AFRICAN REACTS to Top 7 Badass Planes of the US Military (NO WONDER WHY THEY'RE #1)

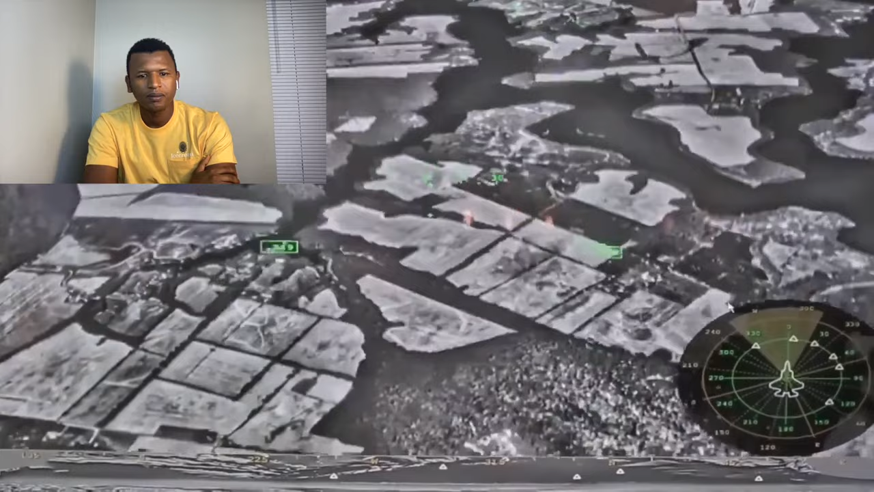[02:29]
so the pilot can see through the aircraft the f-35 can act as a mobile sensor